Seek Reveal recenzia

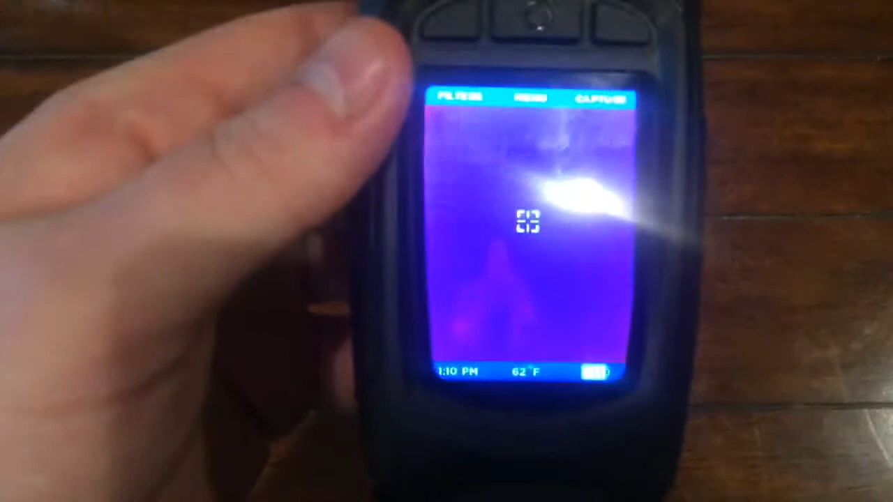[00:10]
you can see on the main screen there is an option for capture this will take a picture of whatever is in view on your reveals screen
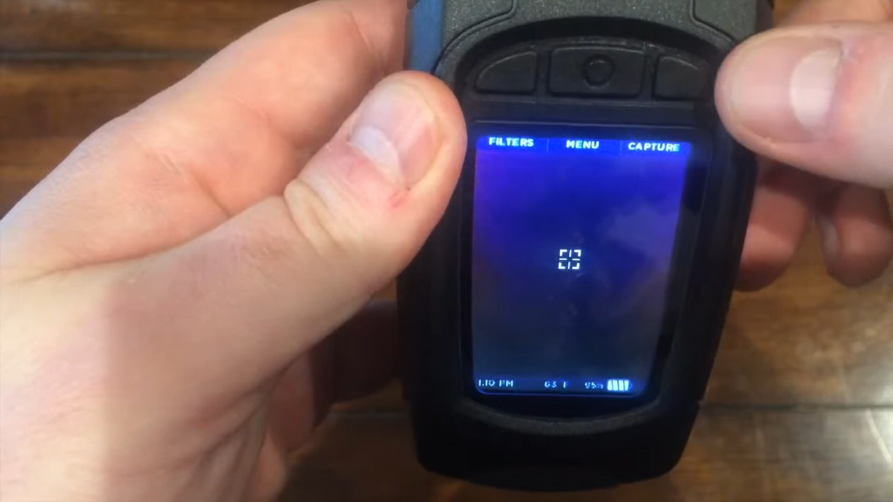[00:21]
now if you have temperature enabled you will see crosshairs at the center of the screen and your temperature reading along the bottom however when
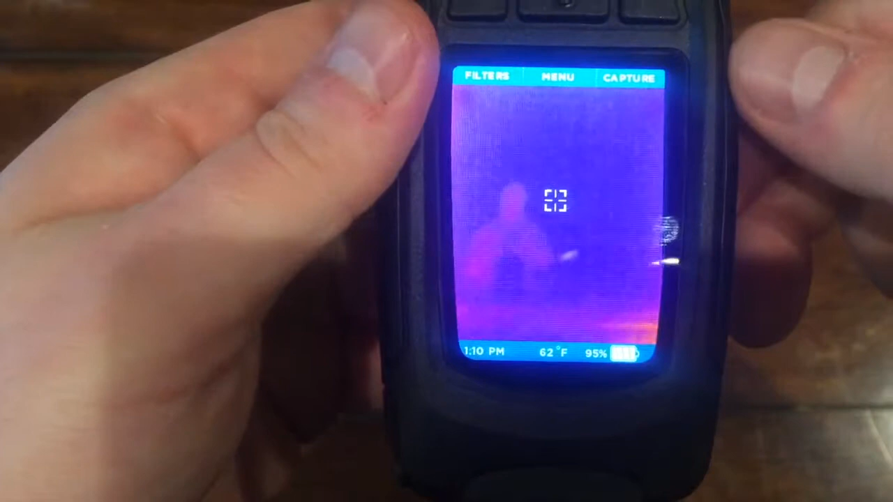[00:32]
you capture the picture that temperature will actually show just above the crosshairs in the image if the temperature
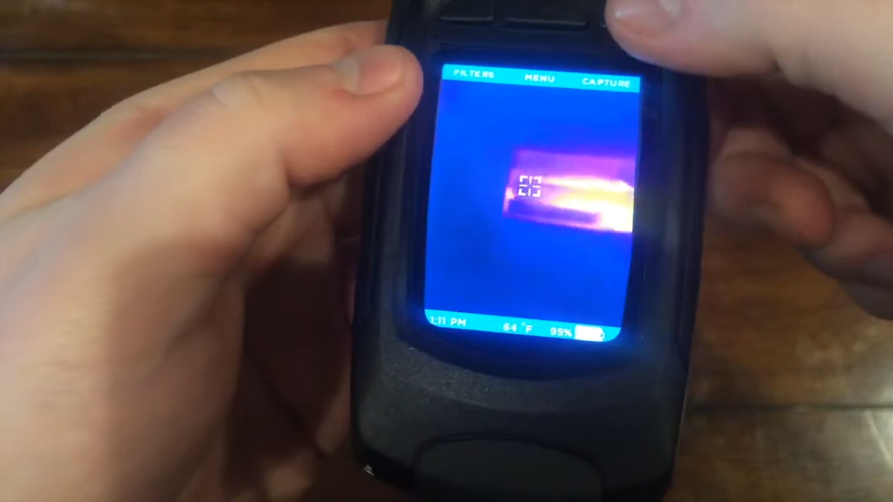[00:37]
option is off you won't see any of this at all to take a picture just tap the capture button and you'll see
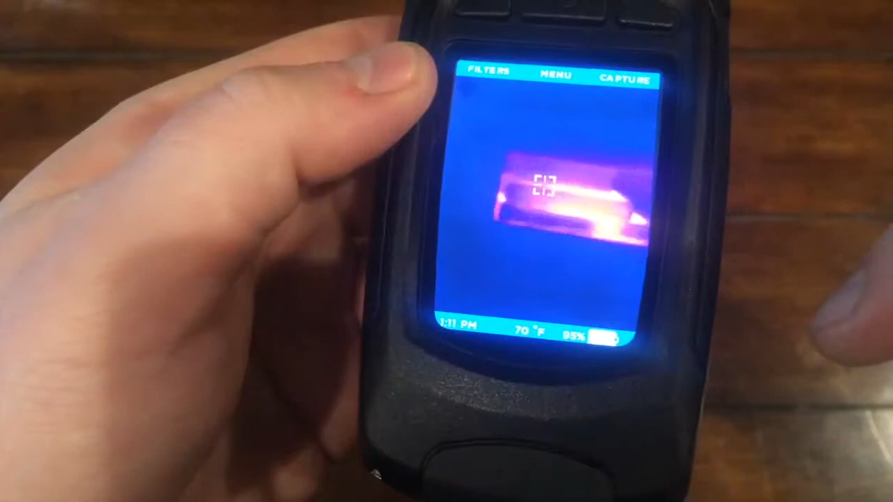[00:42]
a little blue status bar along the bottom once that bar fills up the screen will flash and the image will be saved to review your captured images you want to select menu and then gallery
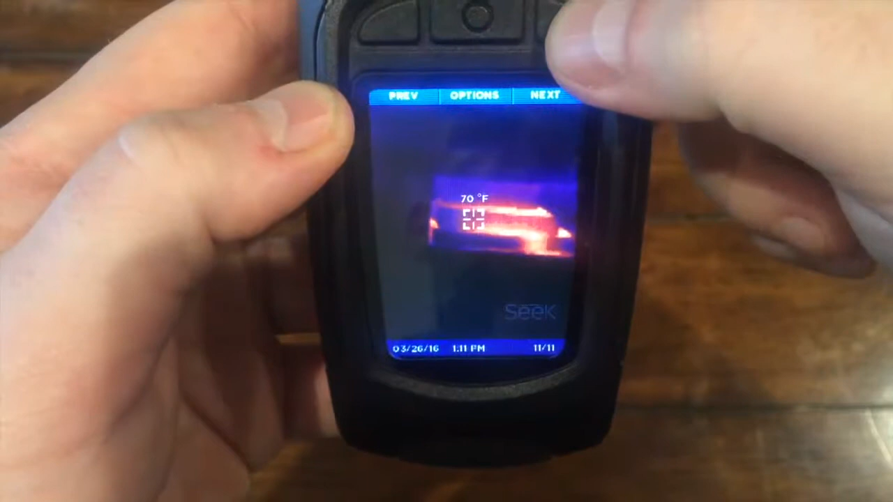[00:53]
On screen: spot 70°F
you can cycle through all your images using the previous or next
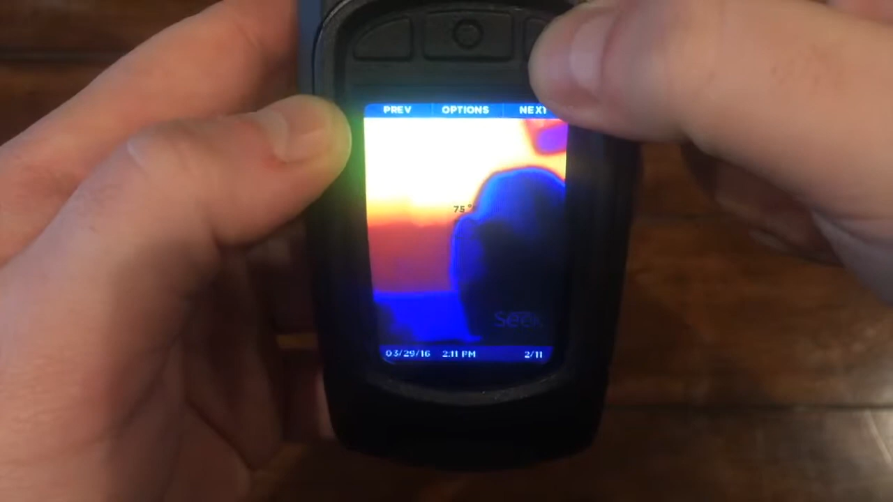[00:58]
buttons at
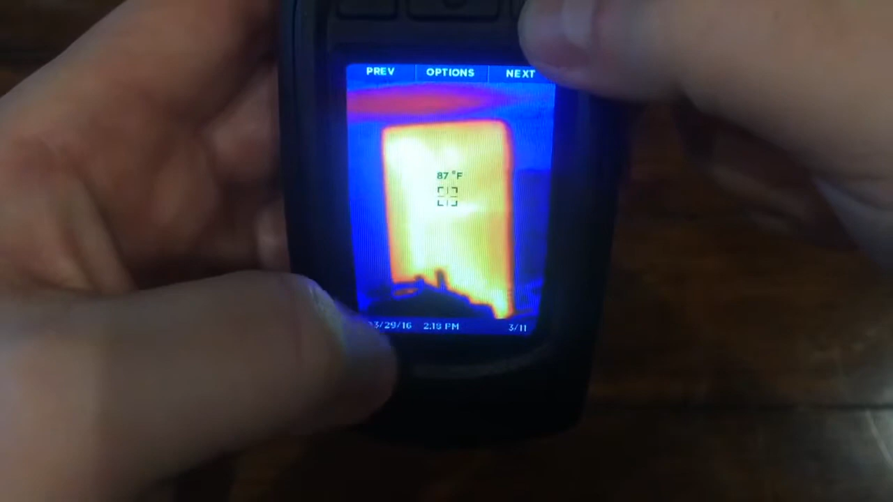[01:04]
On screen: spot 87°F
the bottom you will see an image count so you know where you are in the gallery at
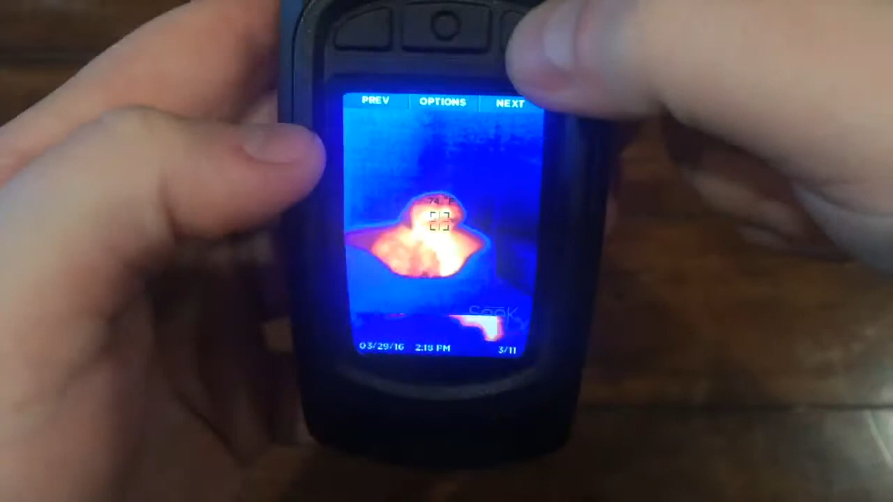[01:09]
the top center you'll see an options button under